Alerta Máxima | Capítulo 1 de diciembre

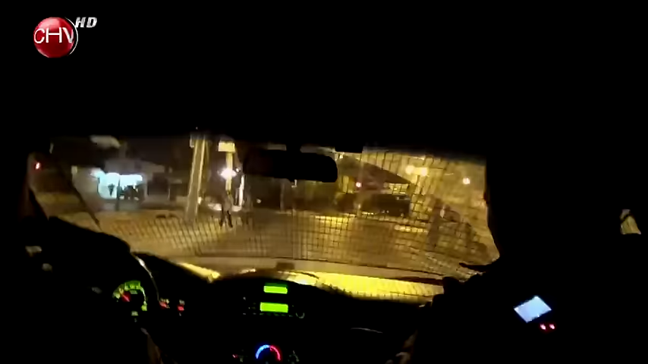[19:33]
Otra de nuestras unidades nos alerta que los sospechosos volcaron en el taxi colectivo. Carabineros se aproxima raudamente al lugar del accidente. Le advertimos que las imágenes que verá a continuación pueden ser muy fuertes.